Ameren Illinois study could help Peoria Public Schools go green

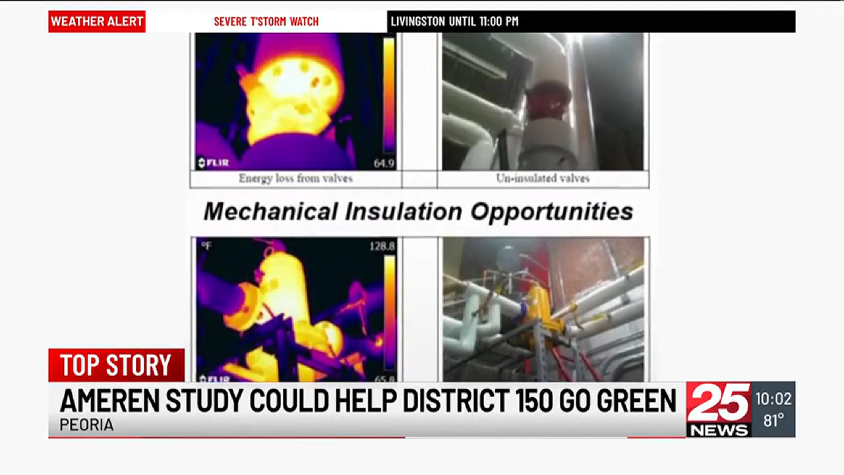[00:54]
looking at small changes to HVAC systems and electrical structures that could make a big difference. These are items here that can have immense
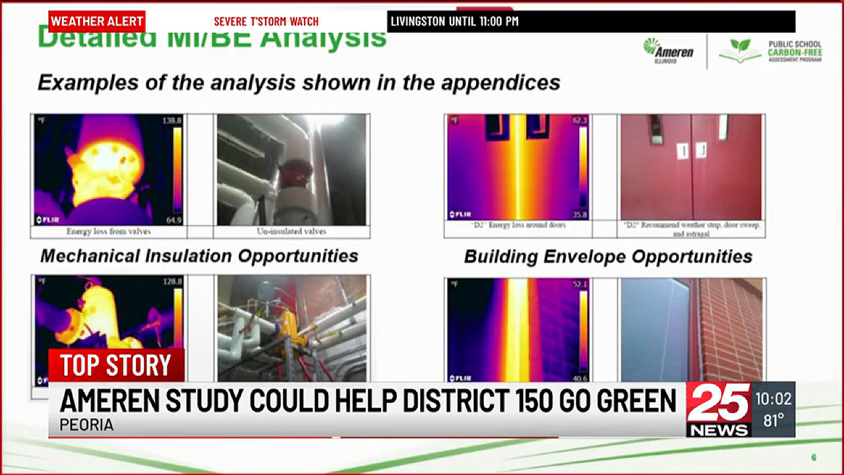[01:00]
monetary savings for sealing up the building and reducing the amount of heat that is transferred or escapes. The program also looked at larger commitments to decarbonization.